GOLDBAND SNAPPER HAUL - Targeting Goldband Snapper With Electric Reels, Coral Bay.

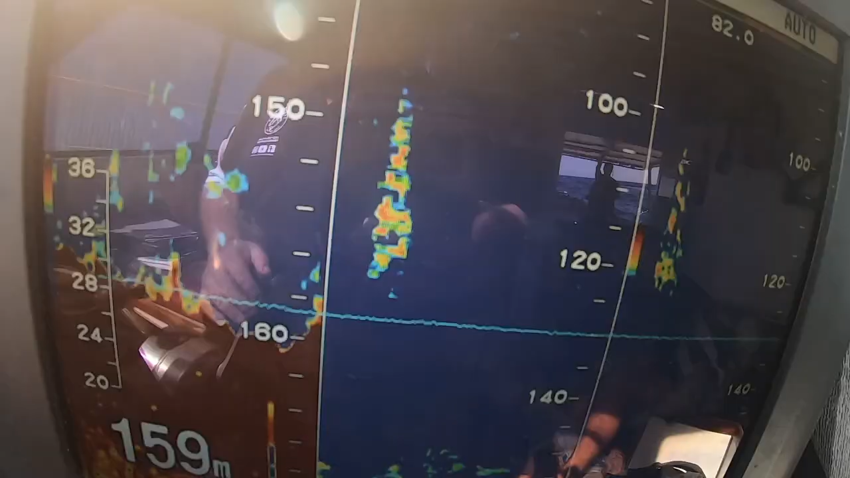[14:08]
On screen: depth 159 m
Alright, so went for a look, found a little show in 160, so just something on the bottom.